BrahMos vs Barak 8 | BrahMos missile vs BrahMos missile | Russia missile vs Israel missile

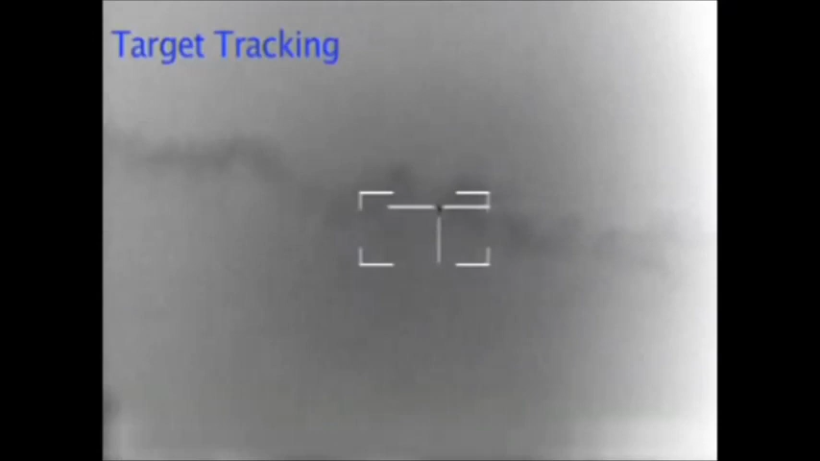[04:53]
defense and air defense system with its main features being 1126
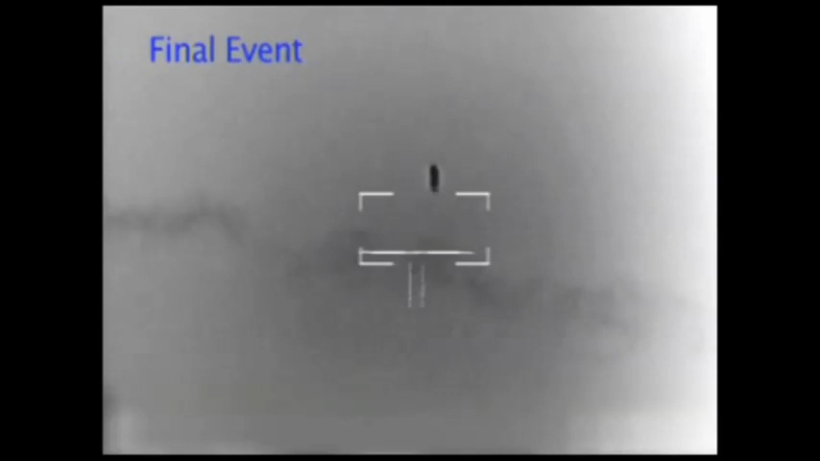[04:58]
long-range active radar seeker missile 360-degree
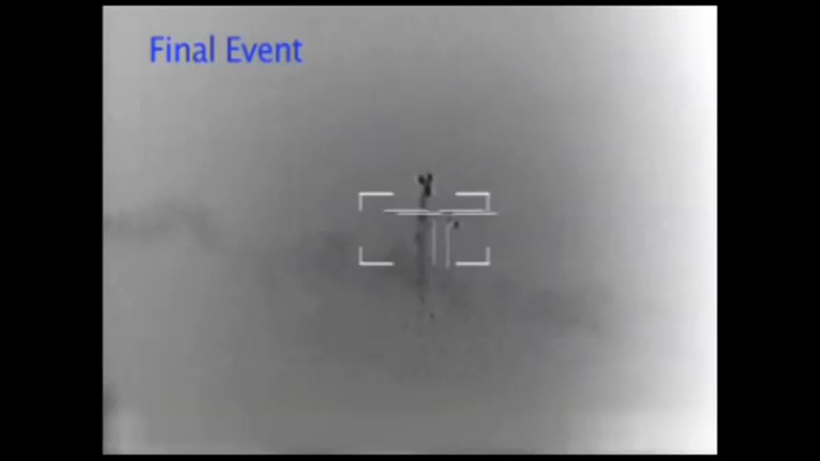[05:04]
coverage vertical launch multiple simultaneous engagements